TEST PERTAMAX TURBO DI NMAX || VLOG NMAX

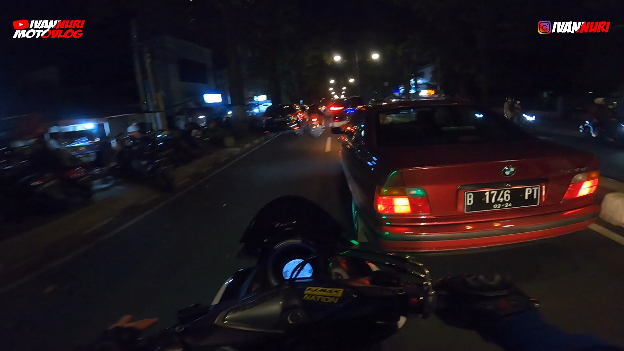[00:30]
Jadi hari ini gue lagi naik grade nih, barusan habis bubar sama tim Kamburangan. Ini malam minggu sekarang Bandung ramai banget guys. Banyak-banyak dari pendatang ya. Dari tadi gue ngeliatin ada plat B, plat F. Emang udah pada bisa ini ya, udah pada bisa keluar kota gitu ya. Soalnya di Bandung kan udah agak dilonggarin nih PPKM-nya guys. Tuh ini plat B. Itu plat B. Dari tadi gue ngeliatin banyak plat B semua loh.
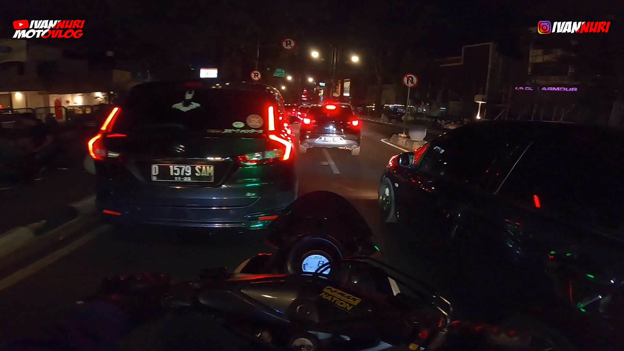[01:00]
Tuh itu tim Bekjul semua guys itu. Astrea itu kayaknya. Dari tadi gue ngeliatin banyak plat B di Bandung guys, mobil-mobil. Bandung kayaknya udah mulai kondusif ya, mudah-mudahan, amin. Tuh yang pelang pintu sekarang udah dibukain. Tapi ini kebanyakan mobil, gue lihat ya plat B semua loh.
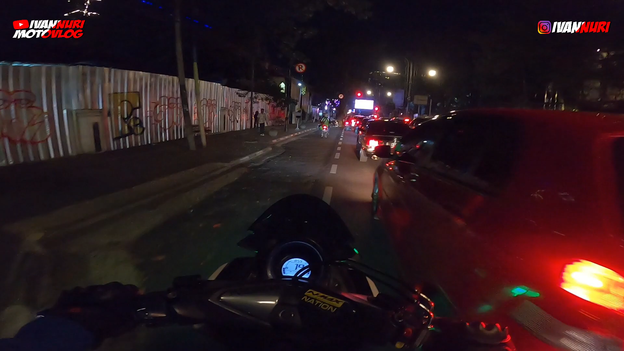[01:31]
Bandung berarti udah agak lumayan, udah bisa buat jadi buat liburan tuh plat B lagi.
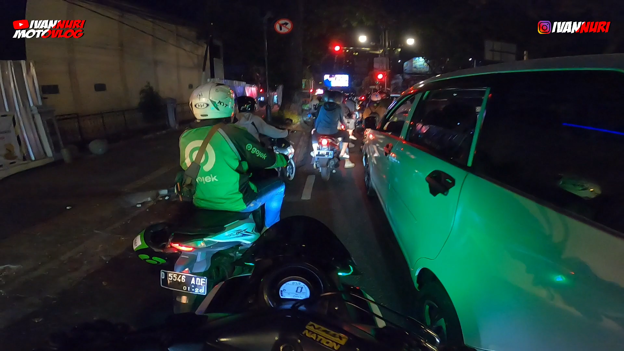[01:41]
Ini hari malam minggu loh, biasanya malam minggu tuh. Kalau waktu masih PPKM sepi banget guys. Dari hari-hari biasa juga sepi banget loh. Ini mungkin udah banyak yang liburan ke Bandung mungkin ya, yang dari luar kota pada liburan main ke Bandung guys. Dan ini gue sekarang tempatnya lagi ada di Jalan Dago ini guys. Sekarang gue mau otw balik ke rumah. Barusan udah kopdar sama tim Barudak tim Kamburangan. Barusan juga habis naik grade nggak jelas ke KFC.
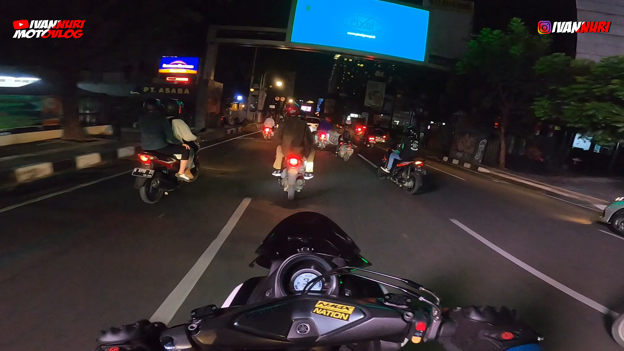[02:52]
Sekarang ini jalan ke Merdeka udah bisa dibuka, dulu mah ditutup.
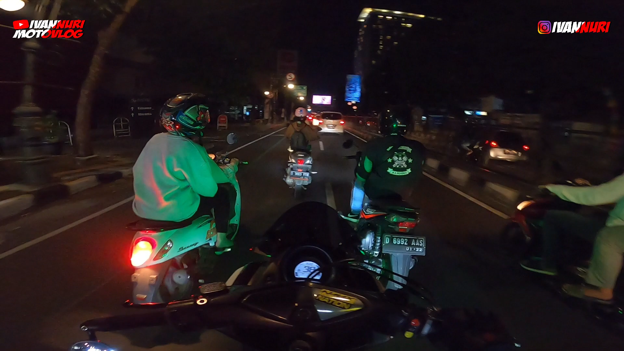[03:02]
Mungkin ini kebanyakan sekarang pada ini ya, pada liburan ke tempat wisata deh kayaknya.